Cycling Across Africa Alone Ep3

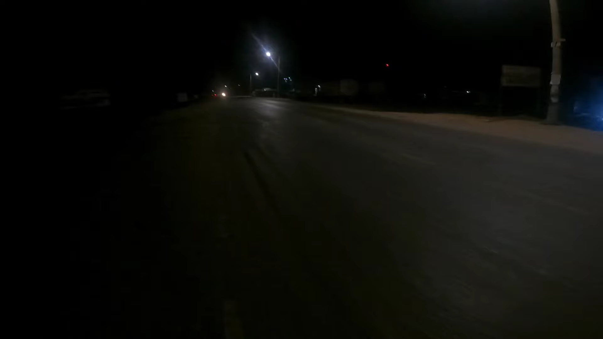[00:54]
Yeah, I'm leaving Narok now. So cold, it's very cold here. Yeah, it's late. I stopped over in Narok and just wanna take a departure. We call it a departure. It's very dark. So, welcome to our cycling adventure from Narok to Kisii.